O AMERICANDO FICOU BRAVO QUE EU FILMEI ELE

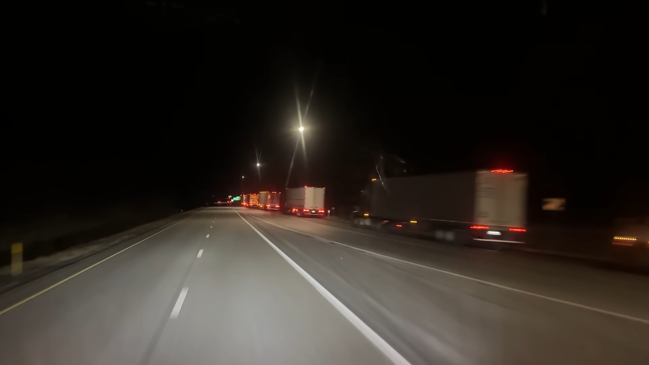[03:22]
olha a galera dormindo na beira da rodovia, olha aí. Olha que pecado, meus amigos. Você tá doido. Olha o perigo. Olha aí. Olha aí. Olha lá, o camarada parou aqui na frente, ó. Vai dormir aí com o alerta ligado. Olha, vou até sair pra dar esquerda aqui, ó. Olha aí, cara. Não, eu vou falar pra vocês, galera. Eu tô indo aqui num posto que tem muita vaga pra ver se eu encontro vaga. Vou parar num posto ali quando entrar no Ohio, que eu sei que tem mais de 500 vagas.
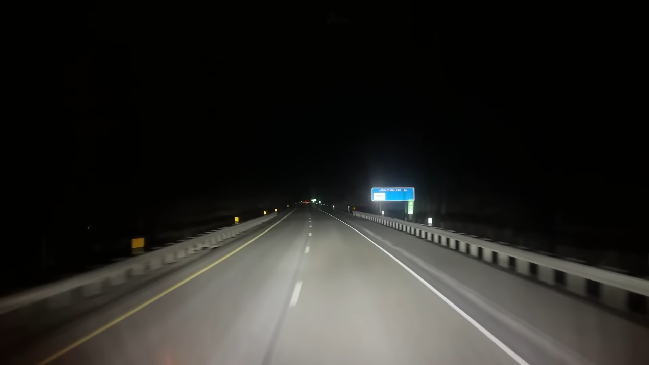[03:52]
Mas na beira da rodovia eu não vou dormir, não, é. Aí não. Não é não? A gente cansado de dormir assim não dá não. Bora lá. Meus amigos, aqui já é outro lugar, ó. Galera dormindo na rodovia, mesma coisa de antes lá. Olha aí. Olha aí, meus amigos, pra vocês verem. Tá vendo? Ó aqui, ó. Ó. Você tá doido, meus amigos. Aí não, né? Aí não. O cara é cansado, trabalhar o dia inteiro pra dormir na beira da rodovia.
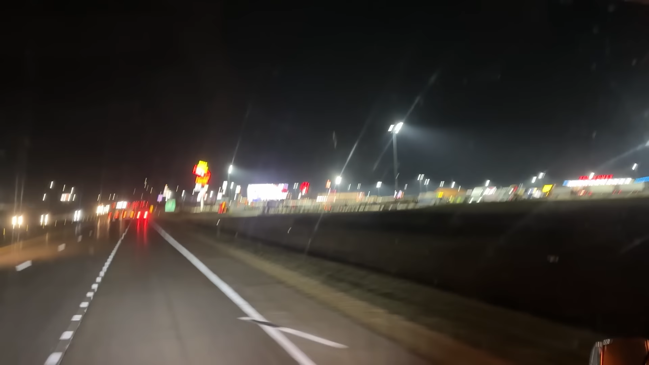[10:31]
Tem 1000 vagas para caminhão. 1000 vagas para caminhão, meus amigos. Nós vamos dormir aqui. Olha aí que show de bola, clarinho. Parece uma cidade, ó.
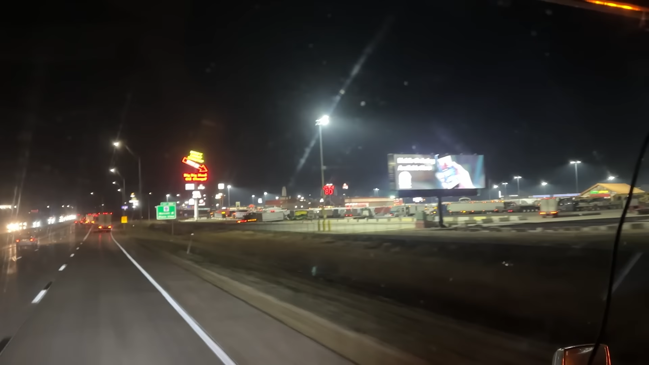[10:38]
Parece uma cidade, meus amigos. Nós vamos tomar um banho, comer um lanchinho aí. E vamos tirar uma soneca e vamos dormir. Amanhã cedo nós saímos daí sem pressa. Olha lá um caminhão puxando um vagão de trem ali, ó. Vocês deu para ver? Só ouro, meus amigos. É lindo aqui, viu? É lindo. Tem museu. Não paga nada para ir no museu, viu? Olha que bonita a entrada do posto aqui, meus amigos. Tem um quadradão ali, ó.
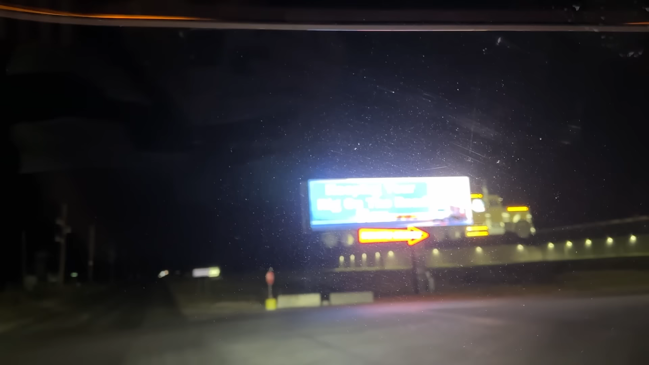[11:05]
Um quadradão na placa de entrada do posto aí, ó. Ó, que bonito. Vai vendo.